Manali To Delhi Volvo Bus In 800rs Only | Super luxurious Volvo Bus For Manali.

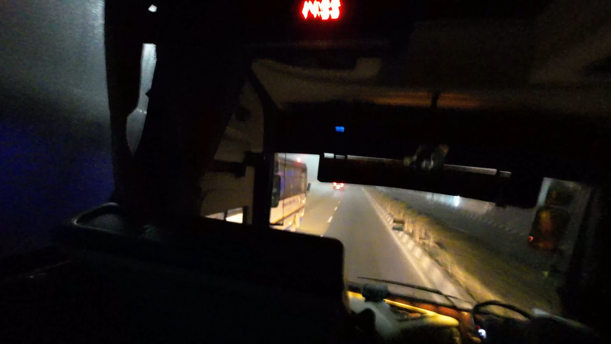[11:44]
अब थोड़ी दर पहले हमने जस्ट क्रॉस किया है चंडीगड अब हम चल रहे हैं करनाल की तरफ फॉक काफी जाता है तो आप दिख सकते हैं दो बच के पच्पनमन पर हो चुके हैं रास्ते में पुरा फॉगी फॉग है बस की स्वीज़ विसके तोड़ी से स्लो हो चुक अब तो